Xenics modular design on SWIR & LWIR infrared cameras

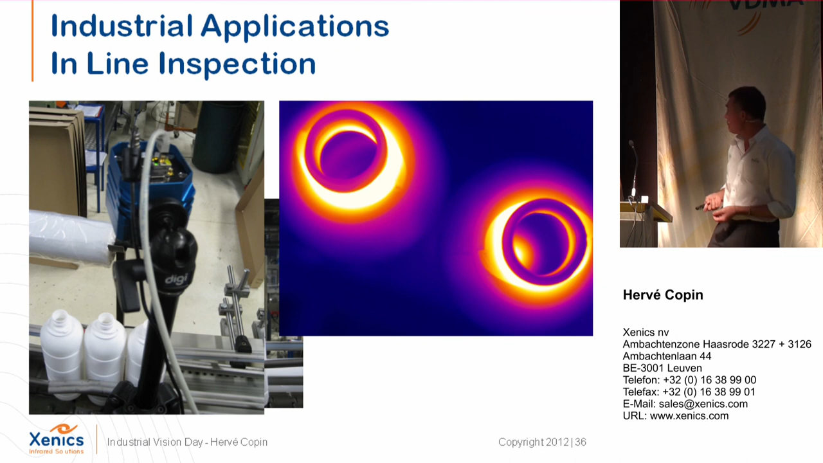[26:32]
In the future, the people want to use this kind of sensor in order to have a complete view of the power supply, and to detect directly where is the problem. And to have a remote sensing, in fact, on the power supply. Another point here, it's the same kind of things. It's also a power supply, and this one is overheated.
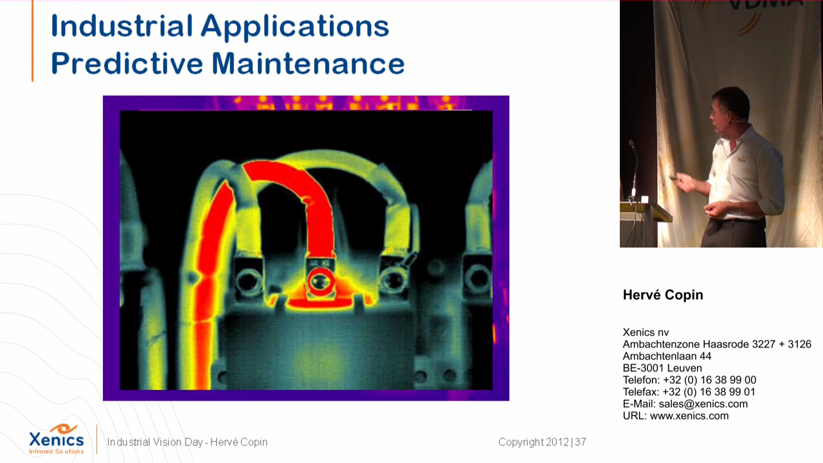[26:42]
Same kind of things also. Of course, very important market. It is the electronic components.